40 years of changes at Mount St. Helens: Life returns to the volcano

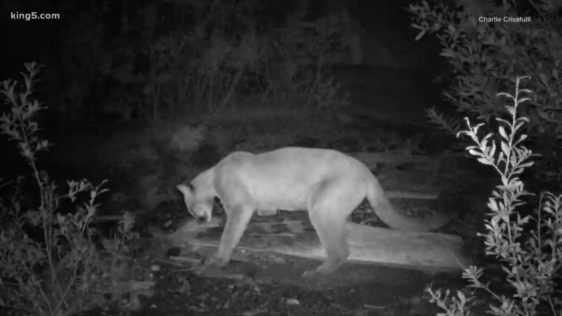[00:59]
We had our first observations of mountain lions, pumas, as well as black bears out right in front of the crater, the place where no life has survived.